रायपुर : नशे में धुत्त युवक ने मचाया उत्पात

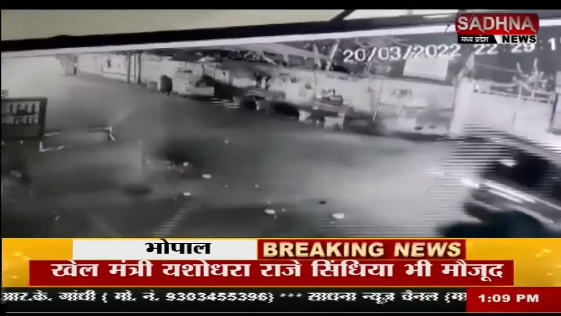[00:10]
बतादे कि वहीं गुपचुप बेच कर जा रहे एक युवक की मौके पर ही मौत हो गई है, जानकारी के मुता
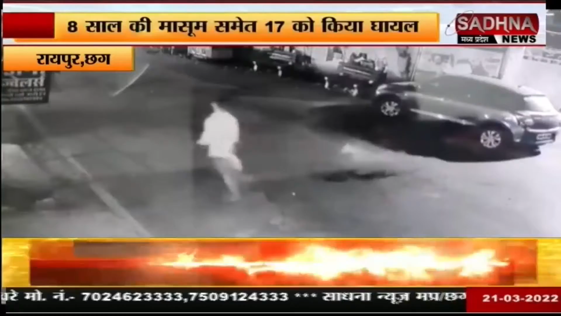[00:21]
इशा करना शुरू किया, जिसके बाद तेज रफतार कार से लोगों को ठोकता गया,
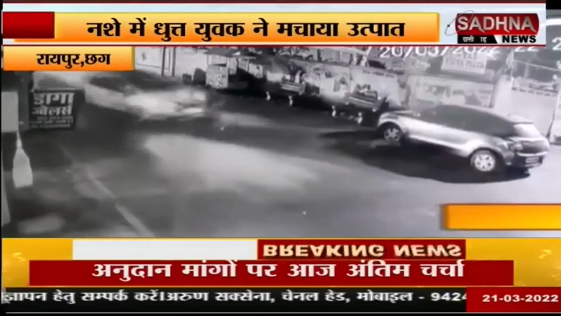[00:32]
जिसके बाद पुलिस ने कारवाई कर आरोपी को गिरफतार कर लिया है,